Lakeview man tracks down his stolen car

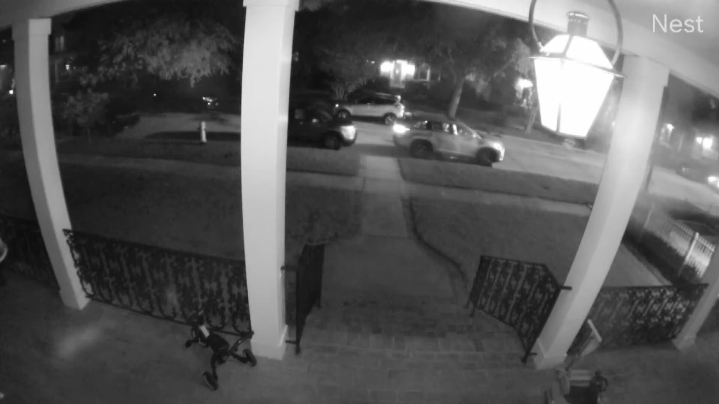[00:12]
Watch closely. You see people running down the street. One stops and starts looking through an SUV. Then you see this white truck follow. Ryan Higgins says the suspects then get into his family's 2022 Tahoe and eventually take off. I woke up about 6 a.m. Saturday morning to my wife calling me downstairs because she realized the car was gone.
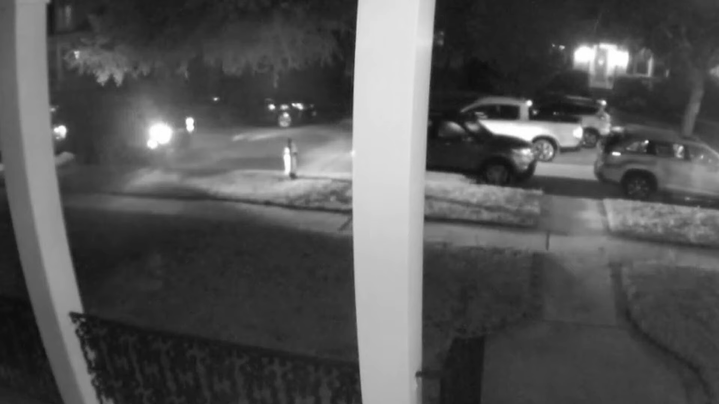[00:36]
Ryan says during the early hours of May 4th his SUV was stolen.